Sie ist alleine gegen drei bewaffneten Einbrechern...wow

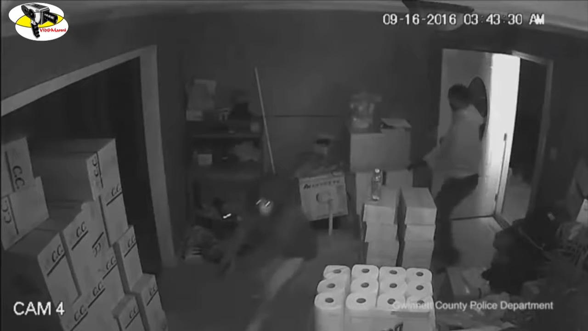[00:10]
Hello, hi. Hi, this is Gwinnett County Police Department. Someone dialed 911 from your cell phone. Did you need 911? Yes, somebody coming here. What's your address? 3575 Spring Drive. Somebody's in your house? Yes, yeah, somebody coming in my house. I don't know how they come in. All right, do you know them at all? No, I think they black people. Yeah, I got the hurt. They got a gun. Oh, they kick the door coming in.